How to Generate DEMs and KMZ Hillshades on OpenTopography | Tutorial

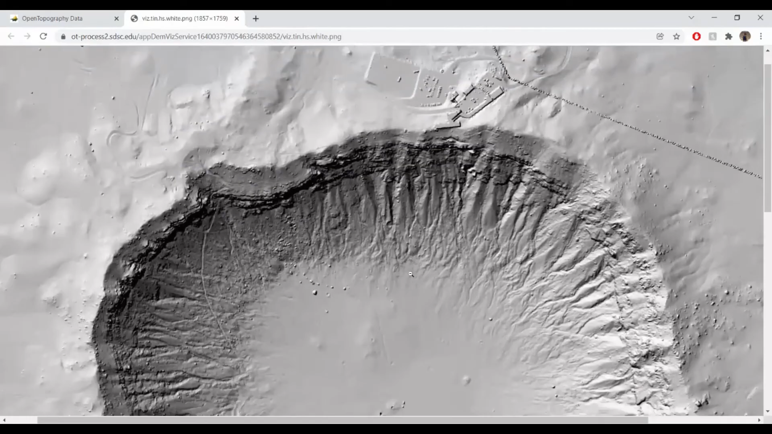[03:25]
You can view the hillshade in a pop-up Google Maps viewer.